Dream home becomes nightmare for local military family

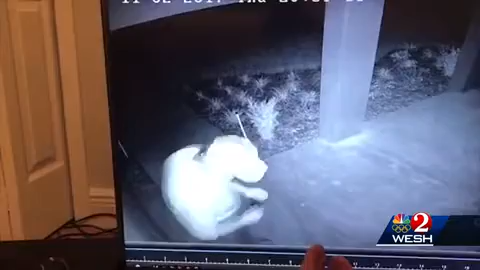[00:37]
He's got a bear in his hand. This is video the Powells believe is a drug deal on their porch.
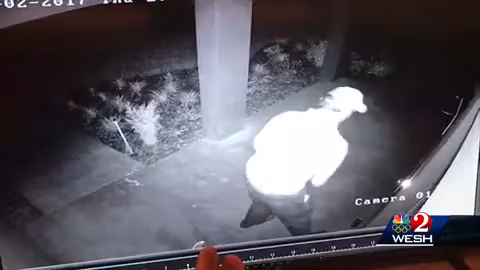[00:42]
When the lights come on, they're gone. There's youth on the roof.